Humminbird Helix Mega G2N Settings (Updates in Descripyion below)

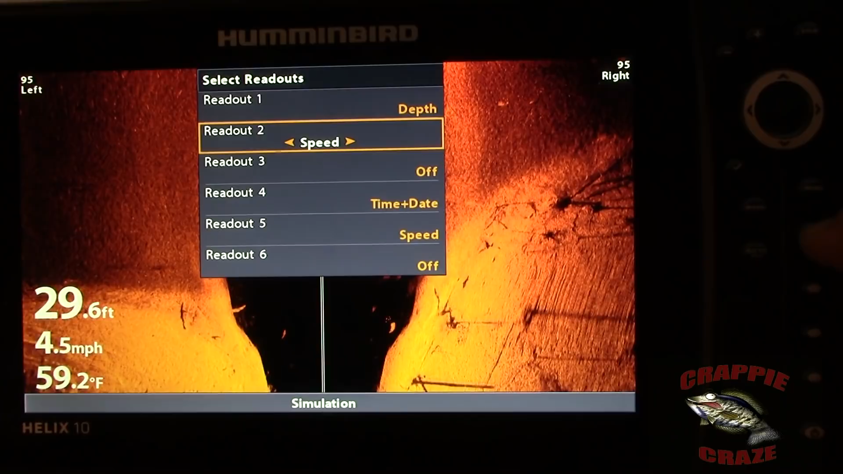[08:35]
On screen: depth 29.6 ft, water 59.2°F, speed 4.5 mph
ok so that's that right there ok select now
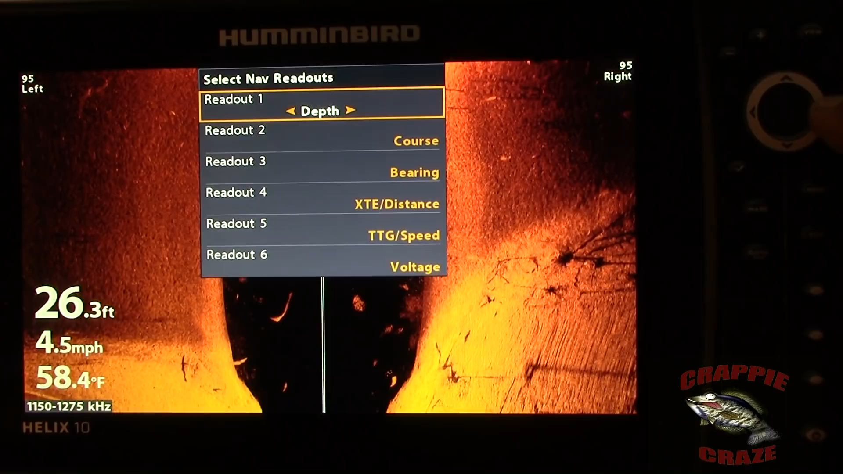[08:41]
On screen: depth 26.3 ft, water 58.4°F, speed 4.5 mph
depth
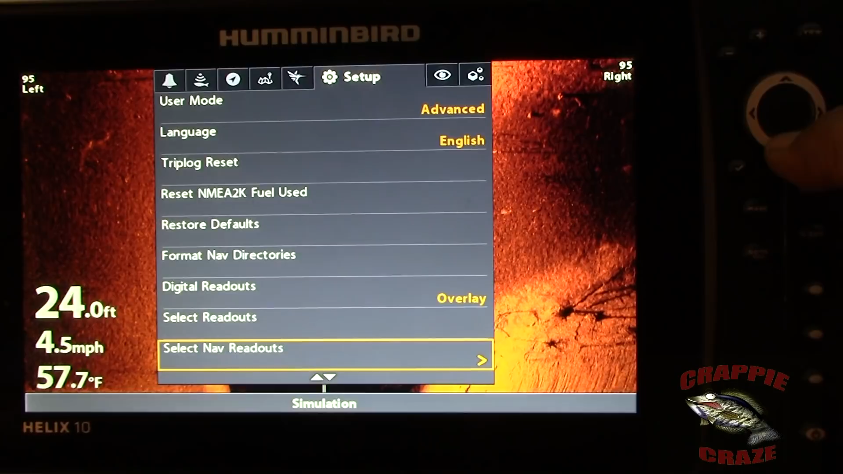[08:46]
On screen: depth 24.0 ft, water 57.7°F, speed 4.5 mph
depth offset depth offset is depth offset is zero
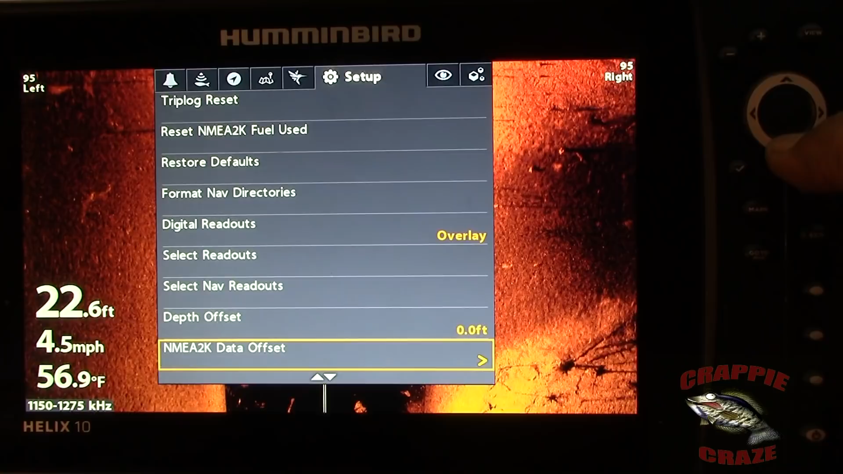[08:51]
On screen: depth 22.6 ft, water 56.9°F, speed 4.5 mph
offset temp offset like I said ok set my time zone to central standard time ok ok that's CST here you got eastern time you got mountain time you got pacific time
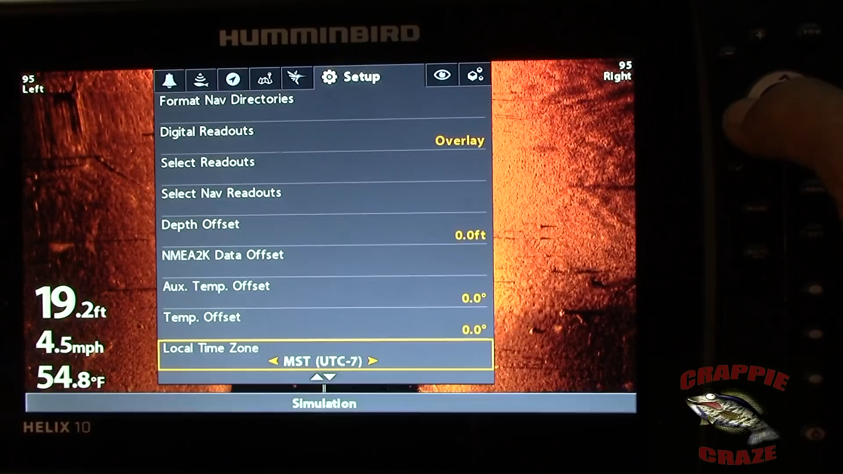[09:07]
On screen: depth 19.2 ft, water 54.8°F, speed 4.5 mph
and then I've got my daylight savings on and there's that for your so forth GPS output I've had mine on
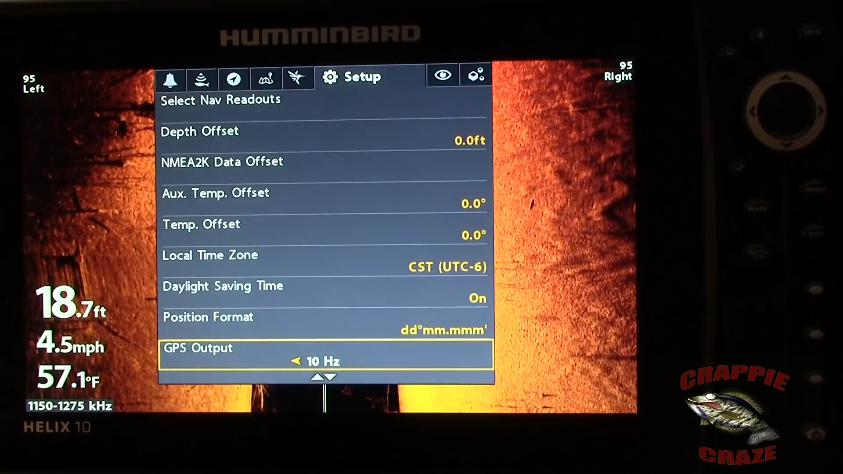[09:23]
On screen: depth 18.7 ft, water 57.1°F, speed 4.5 mph
5 I've put it on 10 I'm going to see what this does I'm not quite sure but I'm going to play with it if I GPS starts messing around taking too long whatever
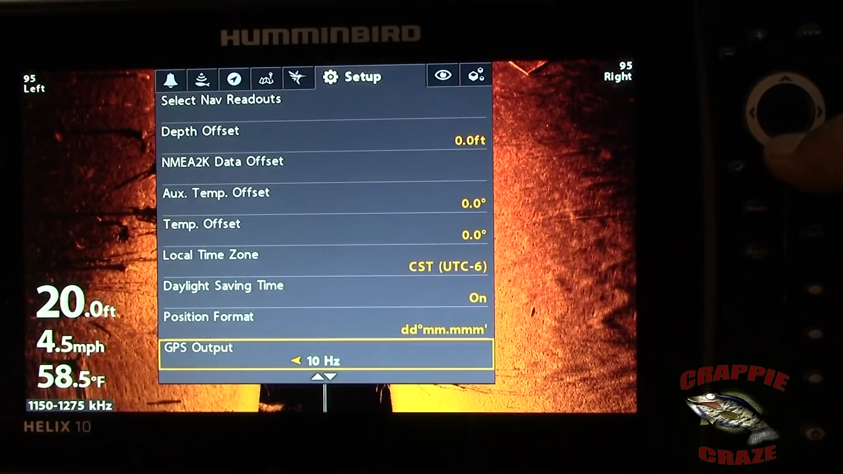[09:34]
On screen: depth 20.0 ft, water 58.5°F, speed 4.5 mph
I will put it back to 5 but I just changed it to today to 10 GPS format small tens now this one here just changes these small numbers over here so it makes them big or small so
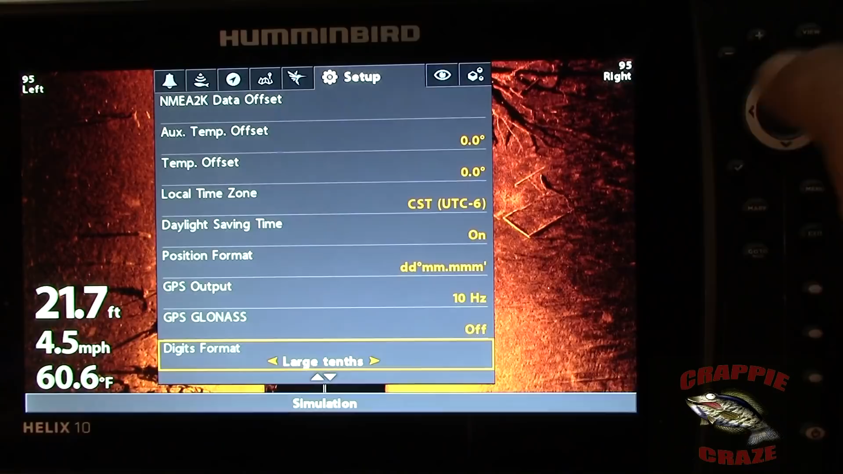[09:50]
On screen: depth 21.7 ft, water 60.6°F, speed 4.5 mph
uh hit me off
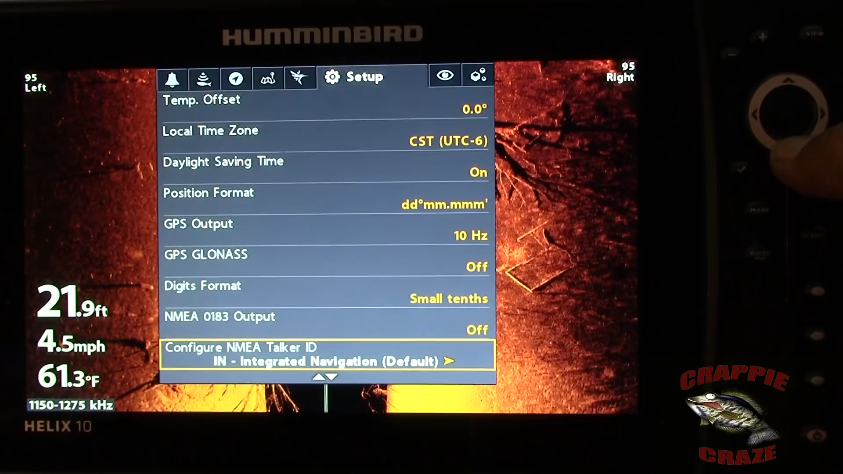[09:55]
On screen: depth 21.9 ft, water 61.3°F, speed 4.5 mph
talker ID default sonar is on chirp configuration ok
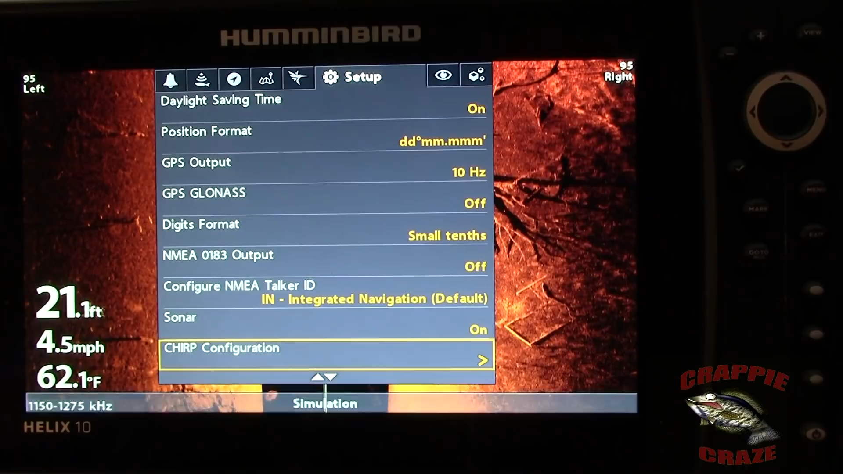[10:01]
On screen: depth 21.1 ft, water 62.1°F, speed 4.5 mph
2D chirp frequency uh medium start frequency I've
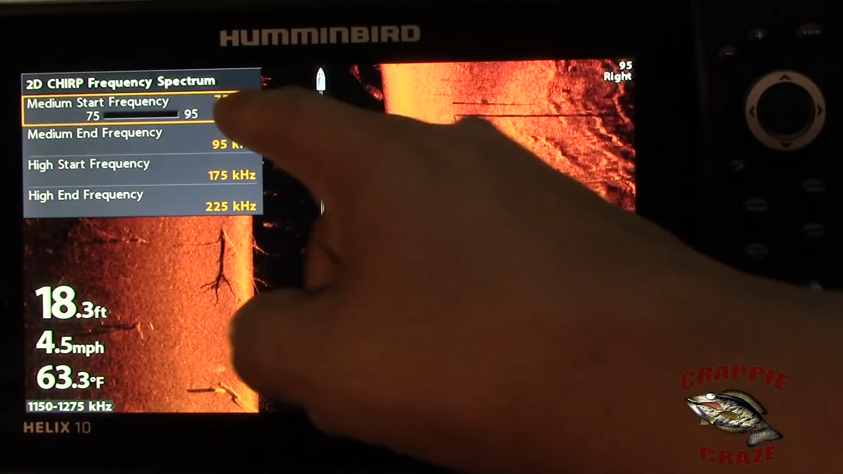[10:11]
On screen: depth 18.3 ft, water 63.3°F, speed 4.5 mph
got it set at 75 medium end frequency I've got it set at 95
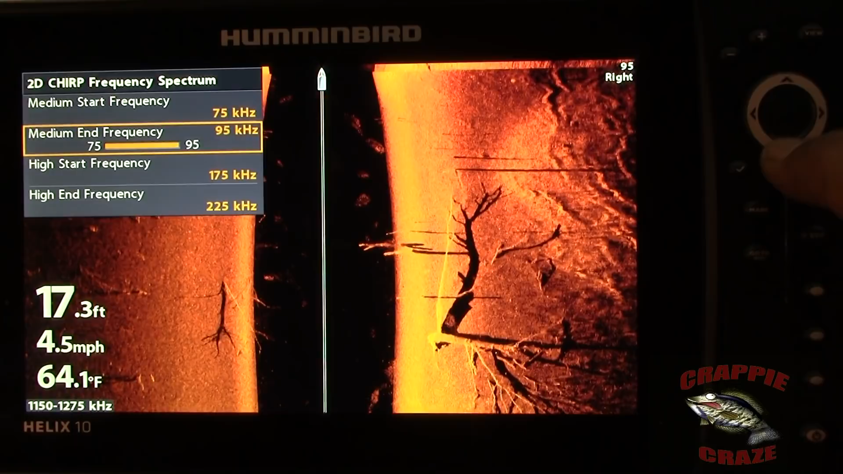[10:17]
On screen: depth 17.3 ft, water 64.1°F, speed 4.5 mph
uh high start frequency I've got it starting at 175 high
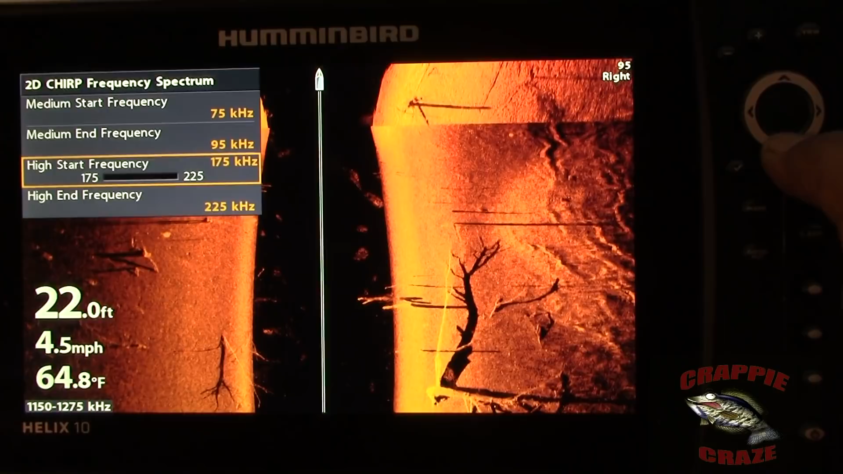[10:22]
On screen: depth 22.0 ft, water 64.8°F, speed 4.5 mph
end frequency I've got it ending at 225 25 2D
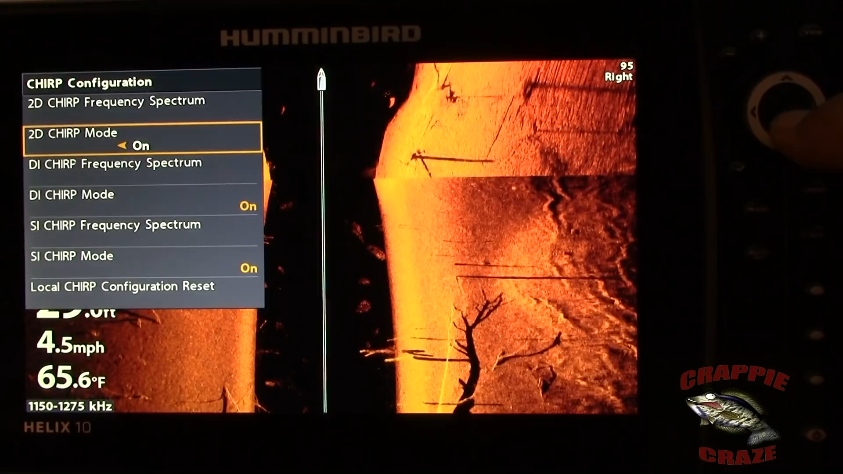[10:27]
On screen: water 65.6°F, speed 4.5 mph
chirp mode 2D chirp mode is on DI chirp mode frequency spectrum ok at 455 kHz I've got it starting at 420 uh 455 kHz down imaging it ends at 513
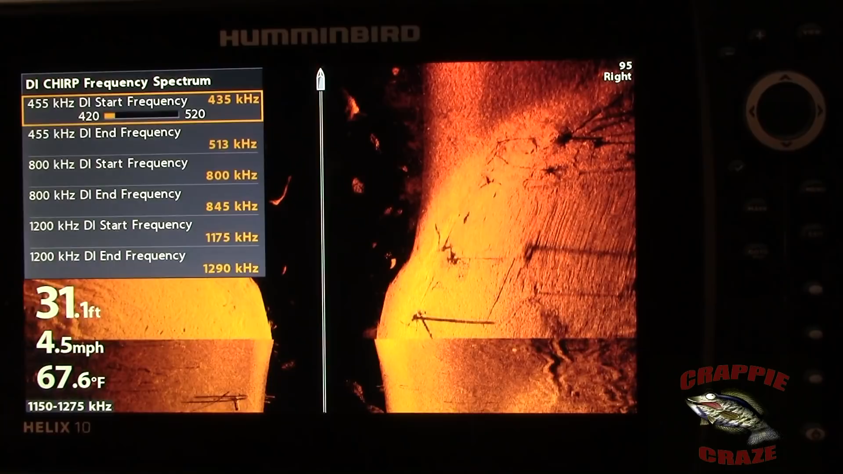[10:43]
On screen: depth 31.1 ft, water 67.6°F, speed 4.5 mph
800 kHz 800 kHz down imaging I have the frequency starting at 800 and
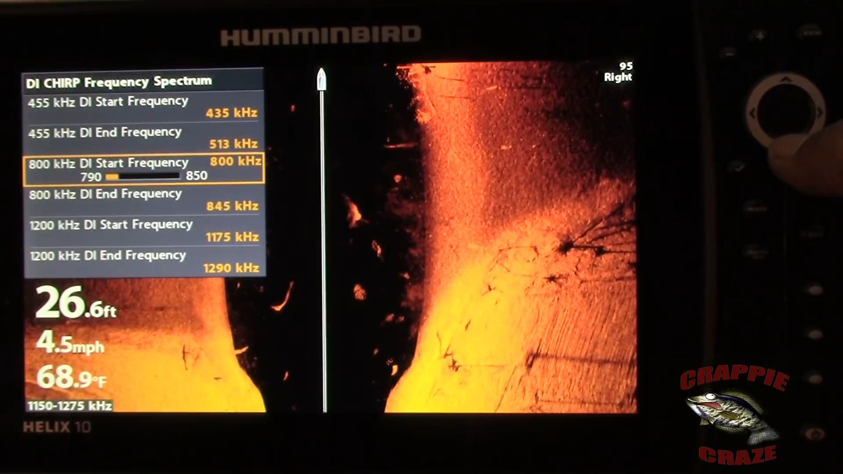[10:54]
On screen: depth 26.6 ft, water 68.9°F, speed 4.5 mph
the 800 kHz down imaging I have it ending at
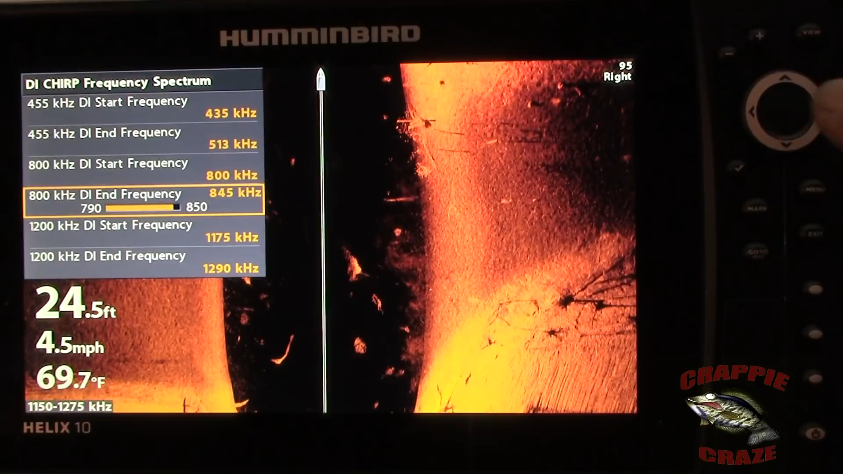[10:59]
On screen: depth 24.5 ft, water 69.7°F, speed 4.5 mph
845 kHz now the 1200 kHz down imaging start frequency frequency is I've got it at 1175
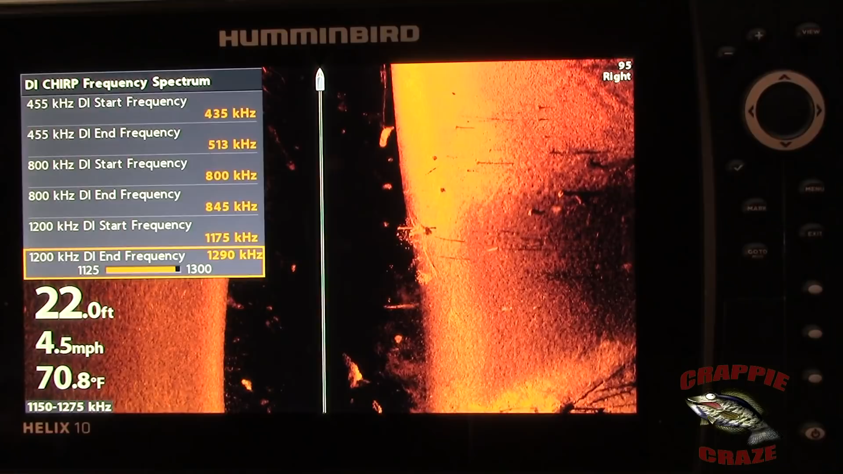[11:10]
On screen: depth 22.0 ft, water 70.8°F, speed 4.5 mph
and the 1200 kHz DIN frequency I have it set at 1290 ok DI chirp is on side imaging chirp of course it